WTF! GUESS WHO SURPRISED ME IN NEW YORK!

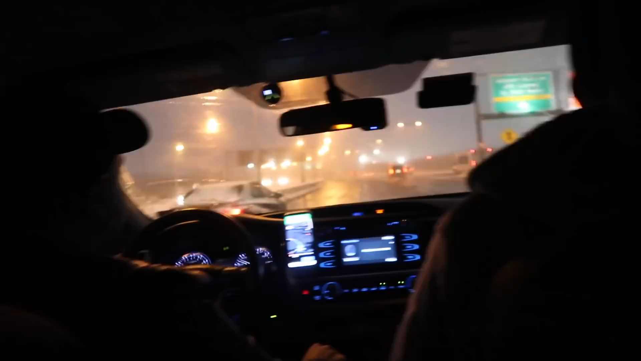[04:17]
Oh my god snow New York traffic at this time is bad bad and boozy Except not boozy.